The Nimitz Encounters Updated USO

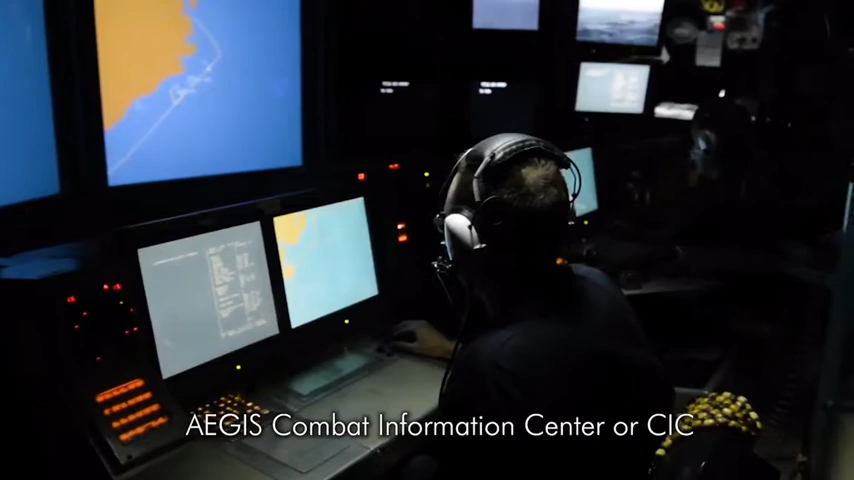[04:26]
Princeton's main role is air defense of the strike group,
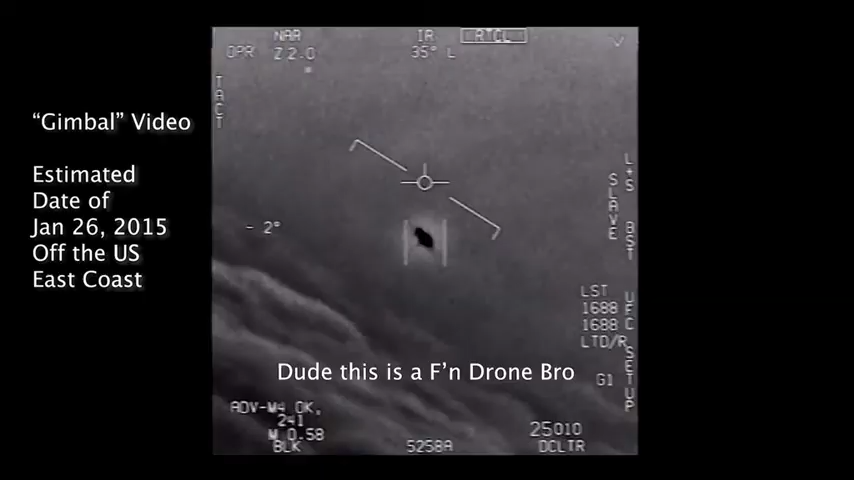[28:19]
Dude, this is a fucking drone, bro. There's a whole fleet of them.
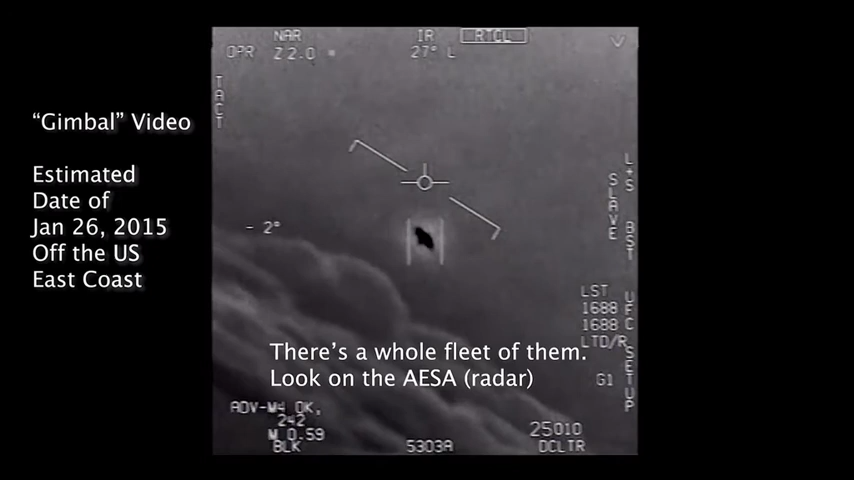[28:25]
Look on the ASA. My gosh.
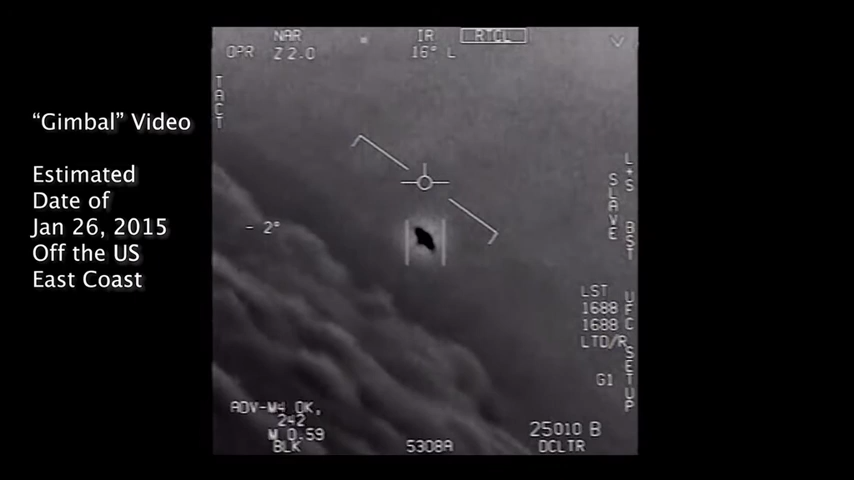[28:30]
Just 11 years later, fighter jets from USS Roosevelt filmed this anomalous object in 2015. Well, if there's like this thing, it's rotating.
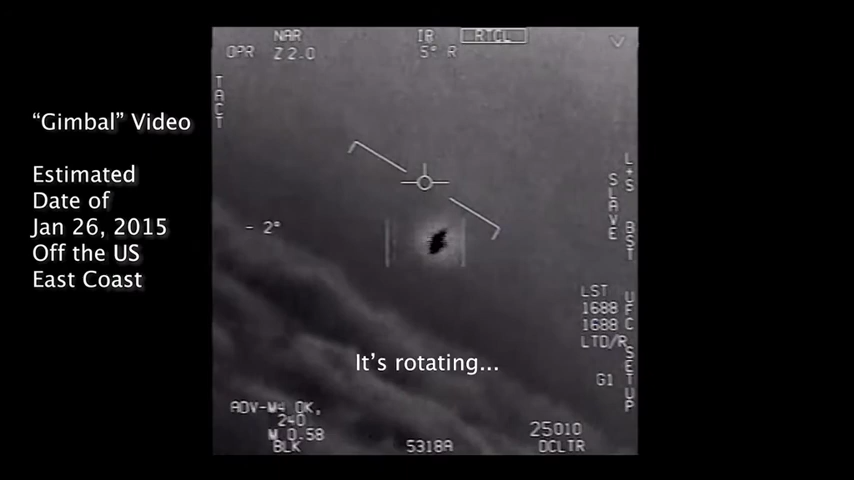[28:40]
Like the Nimitz encounter, they too were conducting routine training when fleets of UFOs were encountered by the pilots.